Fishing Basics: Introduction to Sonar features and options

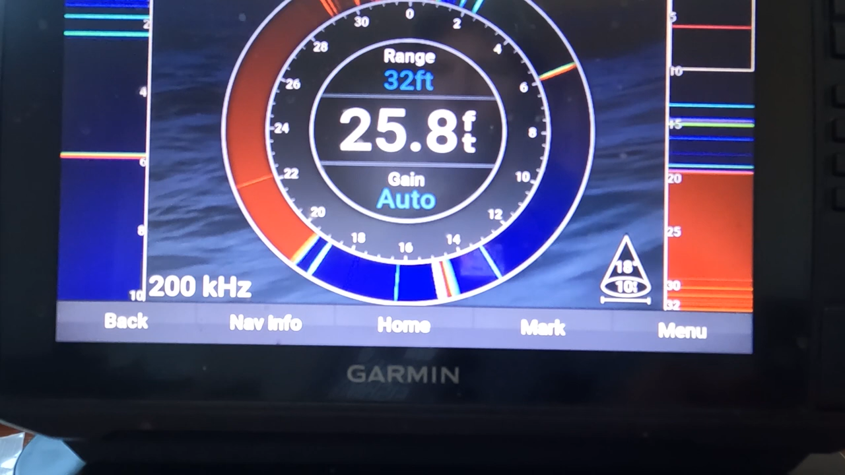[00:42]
On screen: depth 25.8 ft
Useful for finding the bottom, fish and lures directly beneath a boat or an ice hole. Standard down imaging sonar is the same.
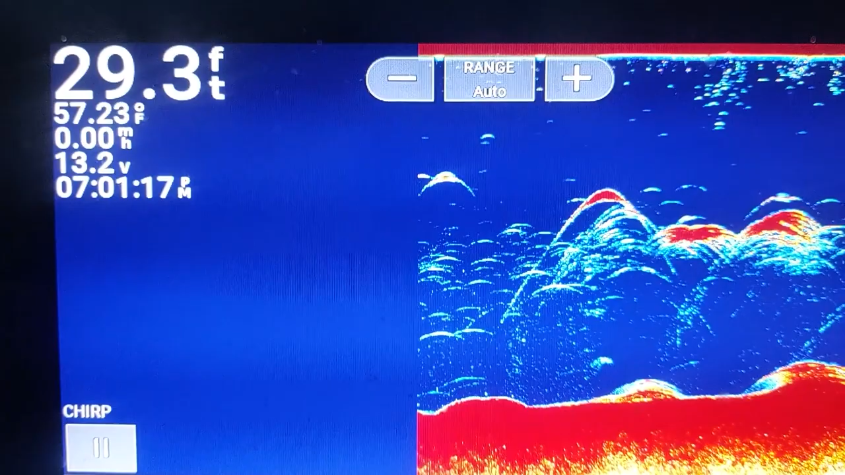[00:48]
On screen: depth 29.3 ft, water 57.23°F
The difference today is that the signal is presented on the screen with the higher computing power of today's sonar.
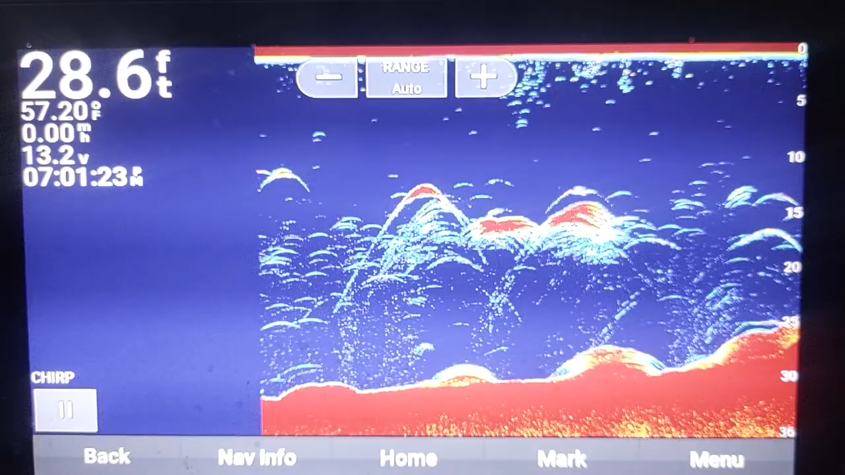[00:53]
On screen: depth 28.6 ft, water 57.20°F, speed 0.00 mph
We can see the size and shape of weeds, rocks, fish, bait, etc.
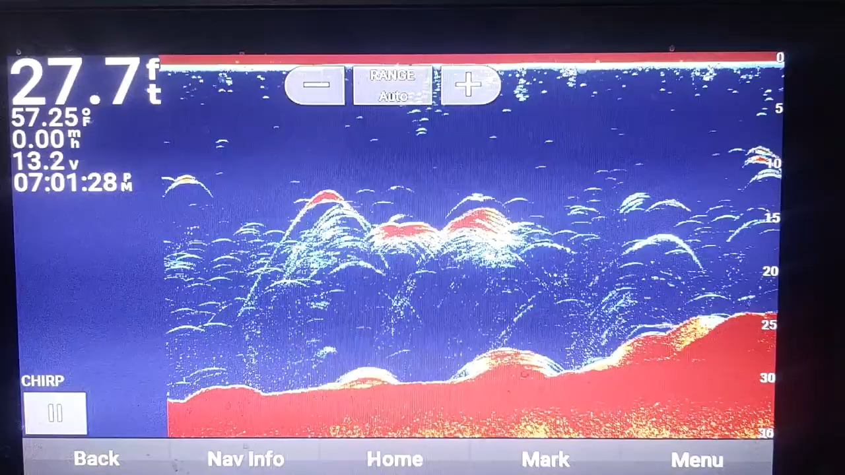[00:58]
On screen: depth 27.7 ft, water 57.25°F
Most companies now offer a more high-def version,
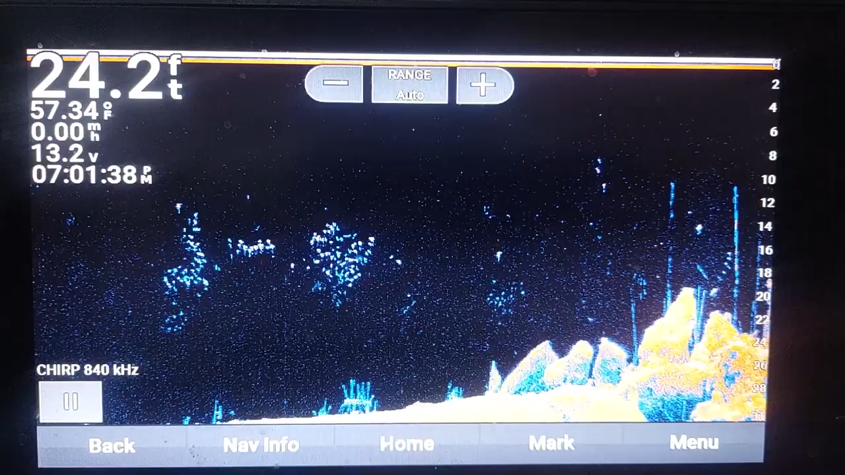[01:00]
On screen: depth 24.2 ft, water 57.34°F, speed 0.00 mph
such
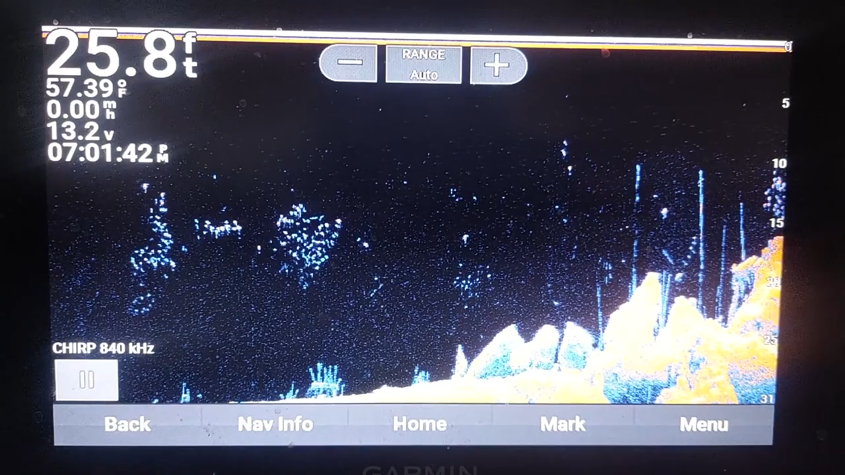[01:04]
On screen: depth 25.8 ft, water 57.39°F
as Hummingbird's Mega Down Imaging or Garmin Clearview, etc. Next up, companies began taking the same signal but turning it sideways. Enter the age of side-scan sonar. This really was a huge leap forward.
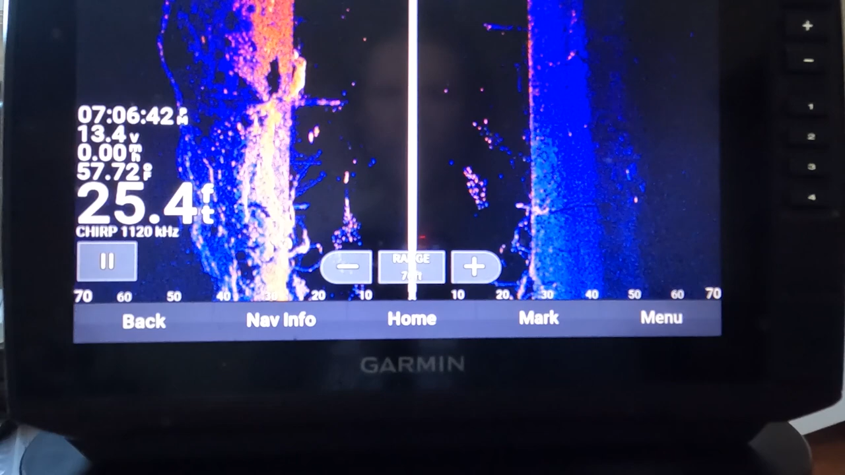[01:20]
On screen: depth 25.4 ft
Now, instead of looking at what you already passed over, you can see structure and fish that your boat hasn't scared off.
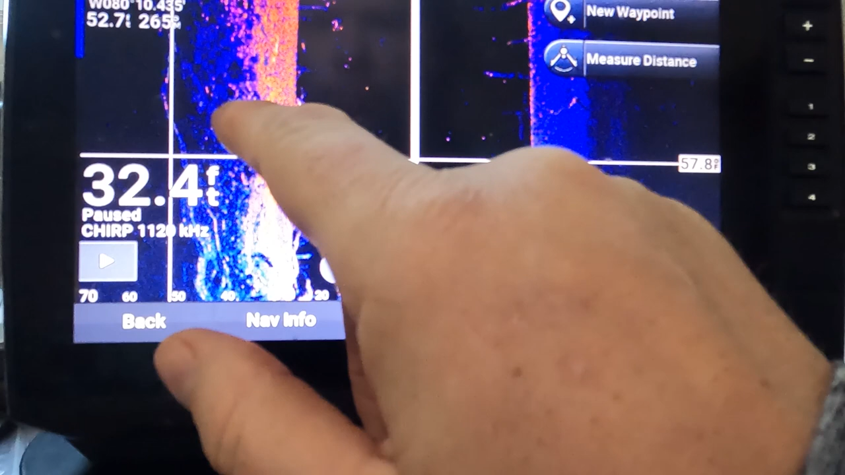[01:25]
On screen: depth 32.4 ft
As much as forward-facing sonar is debated, I see the best anglers spend more time with side-scan than forward-facing sonar.
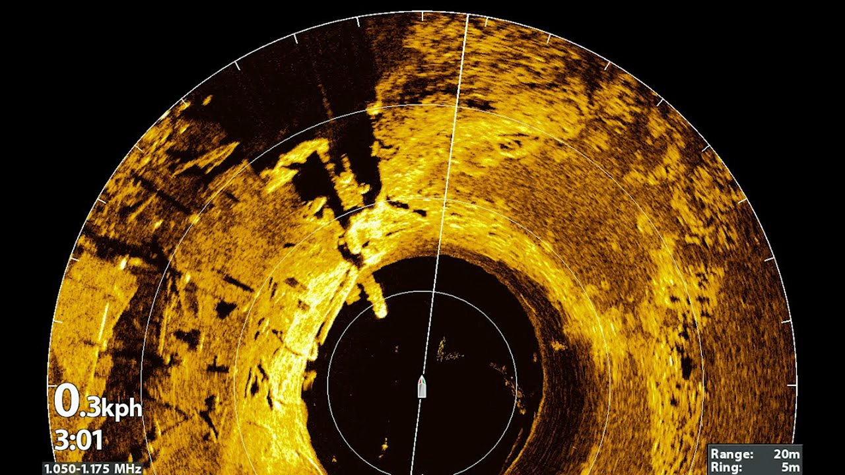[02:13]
On screen: speed 0.3 km/h
Not quite in real-time, but close enough. Most anglers use side-scan as a search tool and 360 to make precise casts while actively fishing. Finally, that brings us to the hotly debated forward-facing sonar technology. Garmin, Hummingbird, Lorentz all have some version of this technology. While expensive and sometimes complicated to quote-unquote dial in, this uses essentially down-imaging signals sent out at different angles and knitted together with a pretty powerful computer,
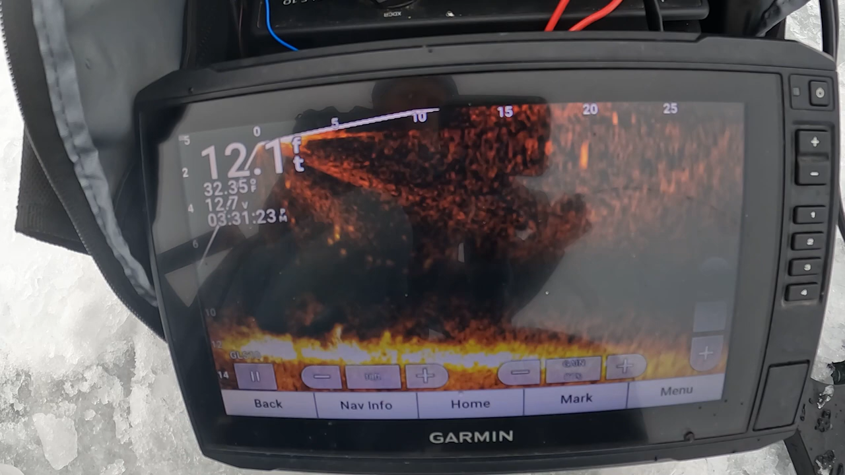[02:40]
On screen: depth 12.1 ft
i.e.
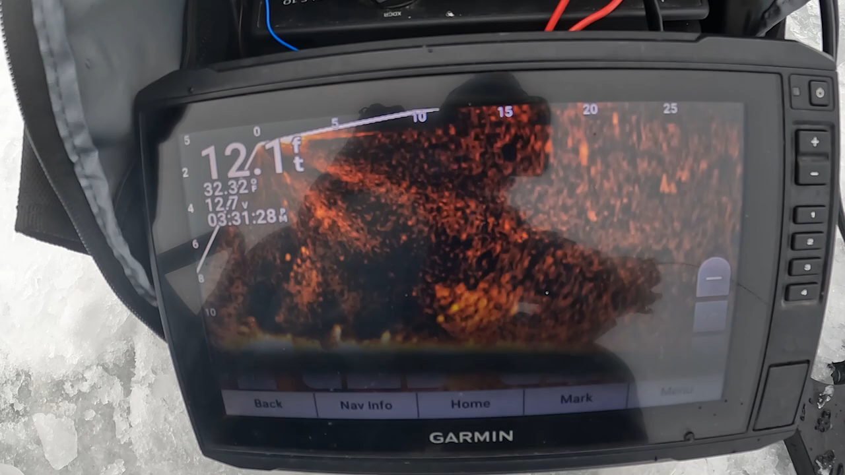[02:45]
On screen: depth 12.1 ft
the black box, to form a single image in front of the boat.
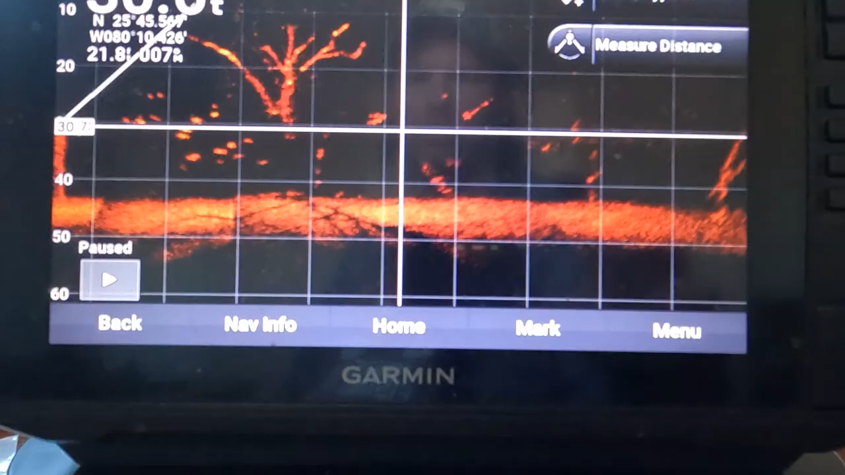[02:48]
With high computing power,
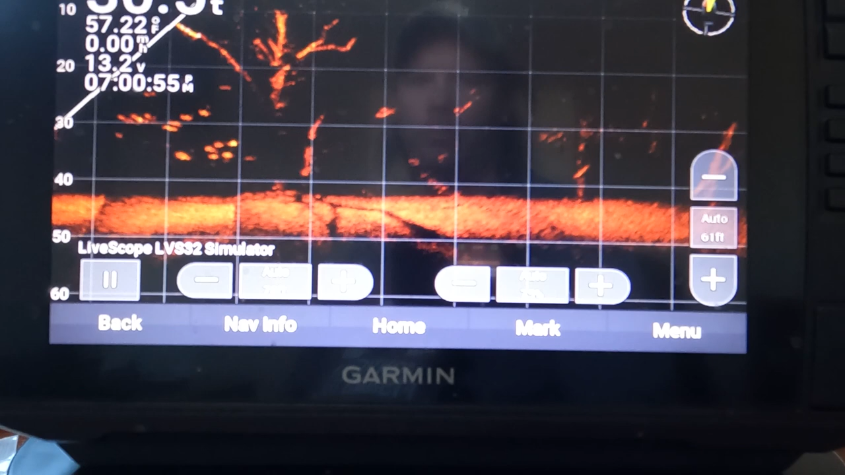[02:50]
these images can be refreshed so fast that we can track fish swimming around us and our bait as it falls, making it look like a real-time moving object.